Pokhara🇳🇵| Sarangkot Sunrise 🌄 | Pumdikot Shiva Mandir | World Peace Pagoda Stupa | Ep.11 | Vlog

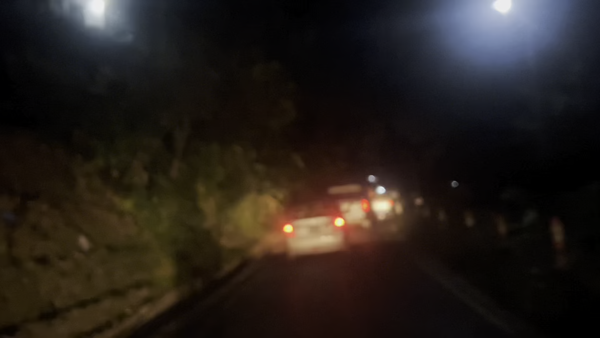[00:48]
5:30 बजेको छ देख्न सक्नुहुन्छ अँधेरै छ हामी बाटोमा गइरहेका छौँ र आज हाम्रो गन्तव्यतिर हामी